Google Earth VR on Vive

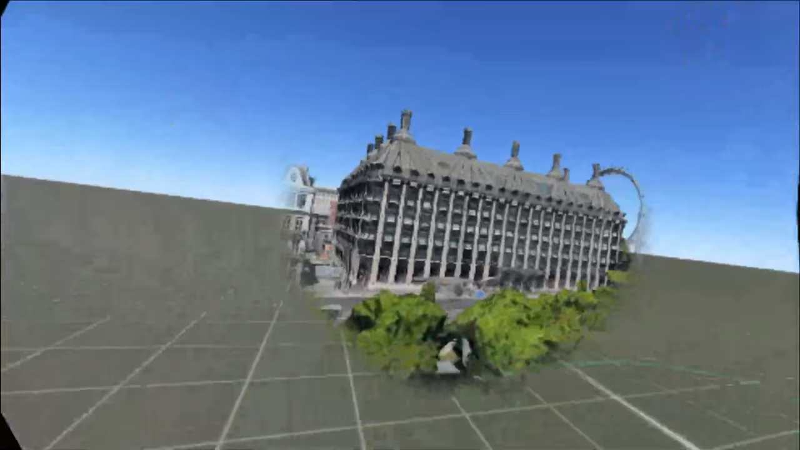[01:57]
People. What is that? Going on.
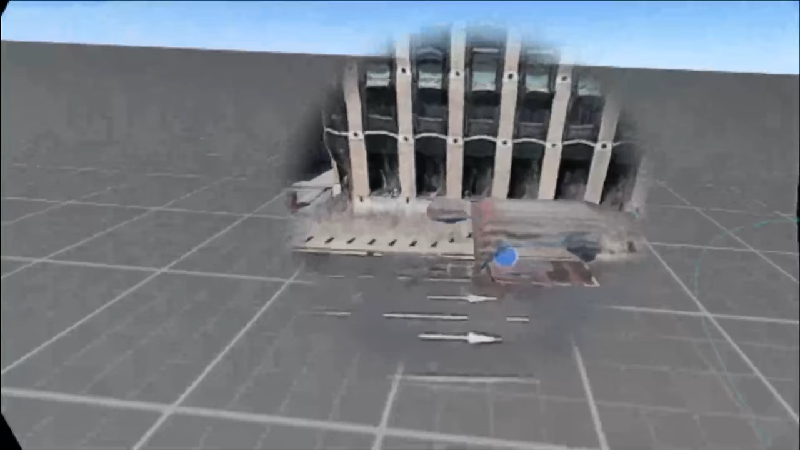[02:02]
What's that supposed to be? It's like an inflatable. I think that's supposed to be a bus, but I don't.
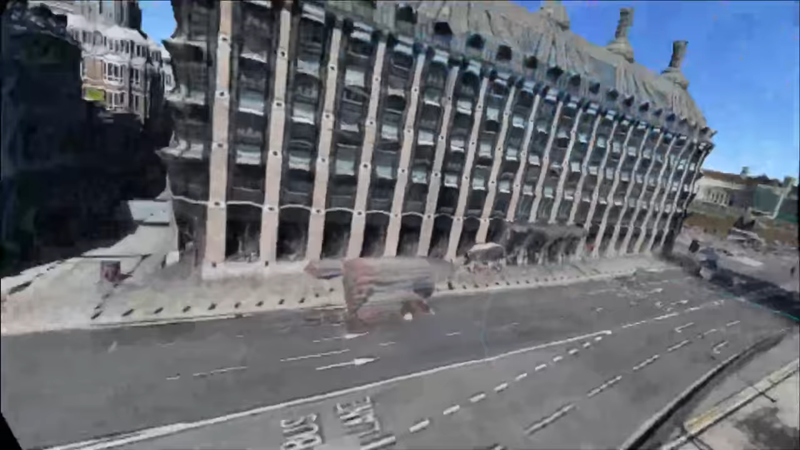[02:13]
This is like, you know, the model train set sceneries.
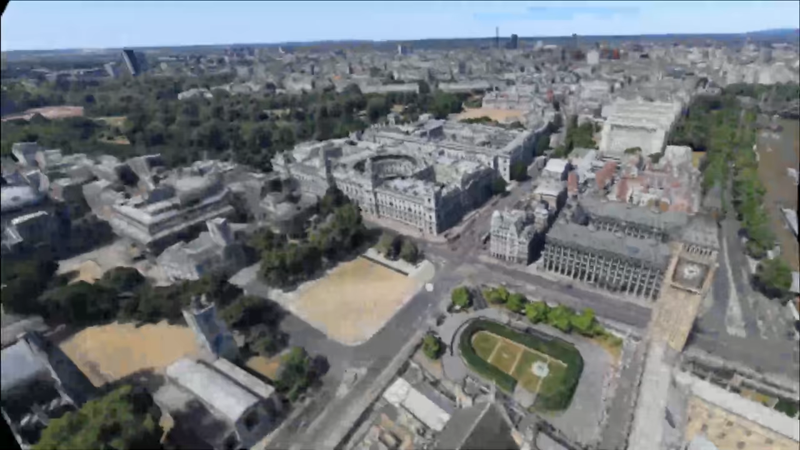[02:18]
Yeah, but what's generated? Look. Those are buses, dude. Yeah, they what? Just haven't loaded yet. What is this? Apocalypse London.
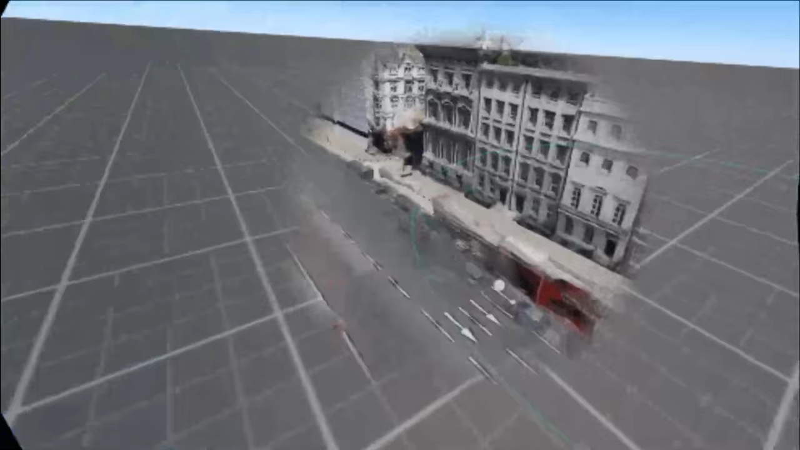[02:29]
Look at it. London. I can see it. It looks like...
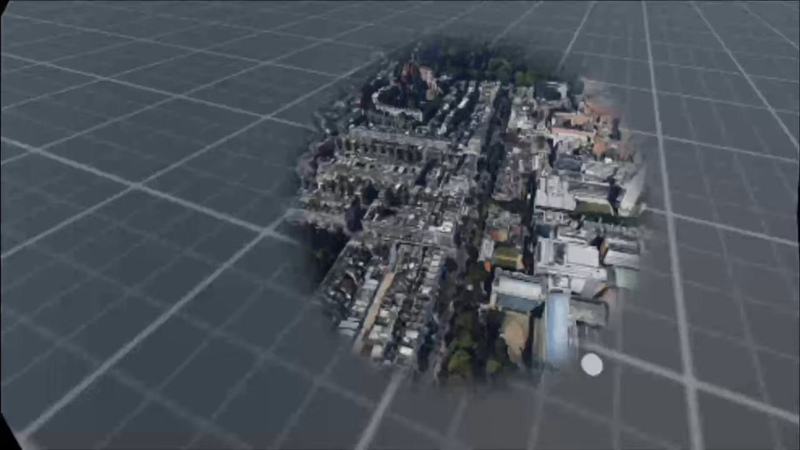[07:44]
That, right there, is the British Science Museum. Yeah. You got a good direction-finding capability.
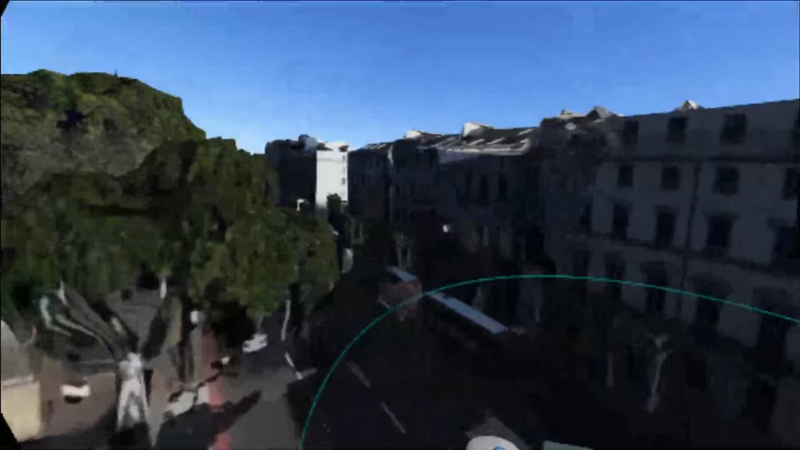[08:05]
I don't know if I'm exactly right, but I think there's an embassy there or somewhere around here.
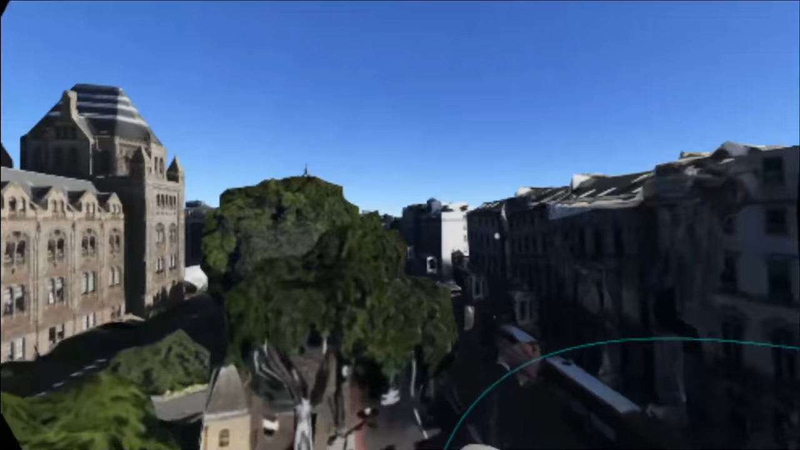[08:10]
And when I took my boy in to look at the dinosaurs,
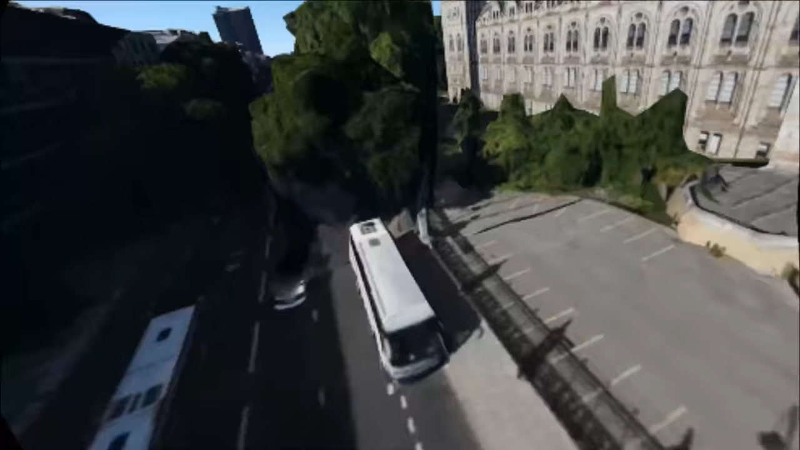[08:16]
that's what we were looking at.
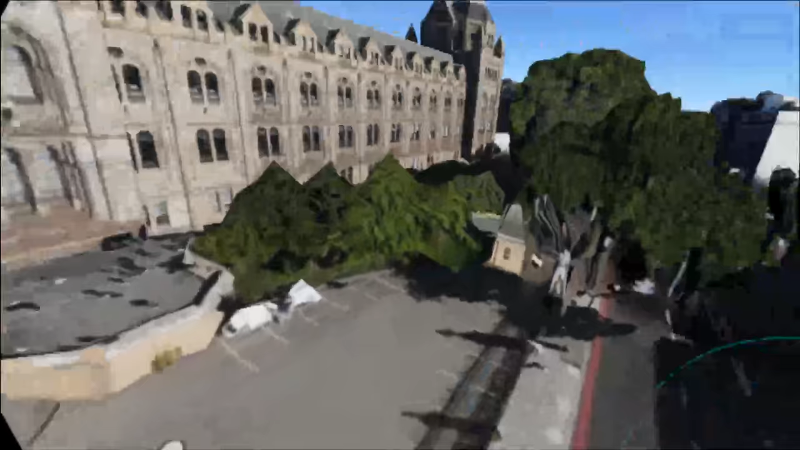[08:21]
When we came out, we get to about there, and there's a pedestrian crossing.
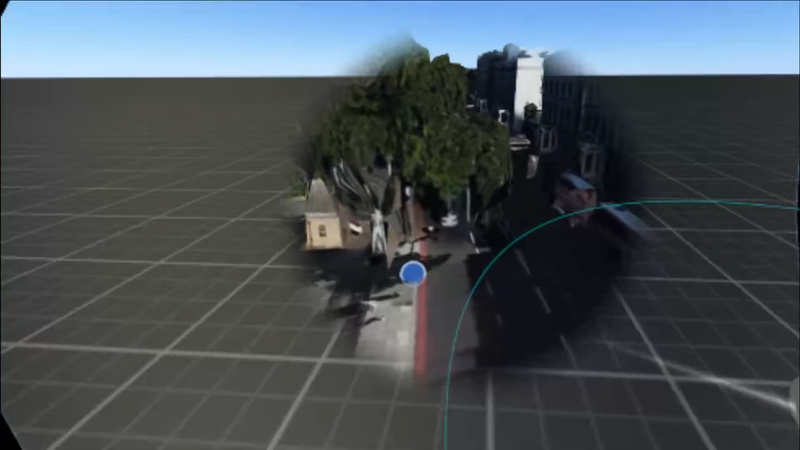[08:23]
Right.
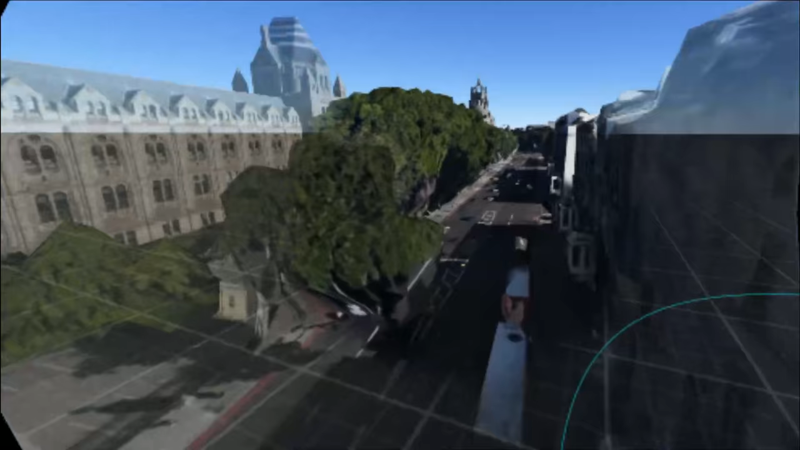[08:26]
Aha! There's the pedestrian crossing. Right.
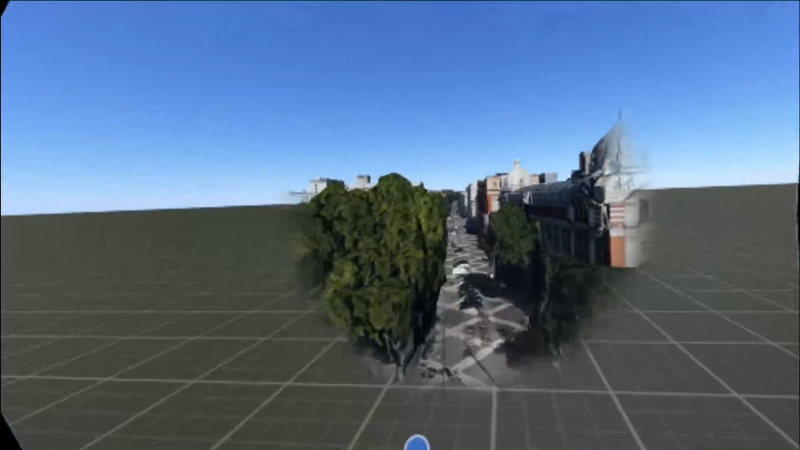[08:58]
And then we walked all the way up this road here. And are I think the trees this big though?
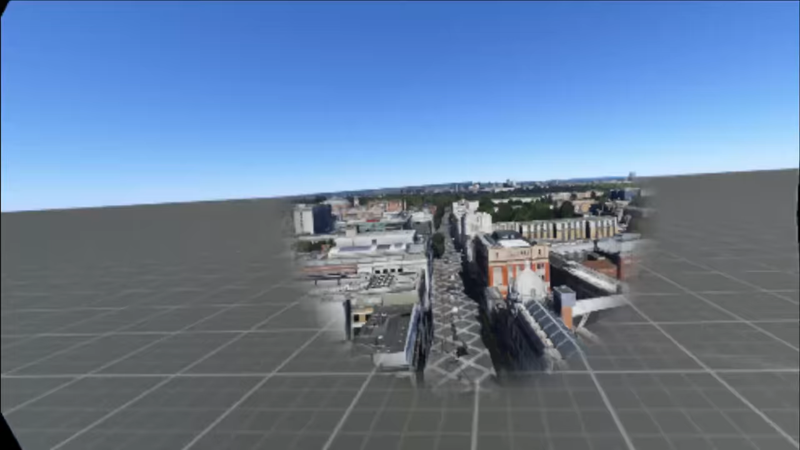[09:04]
No, they're not that big. These trees are ridiculous.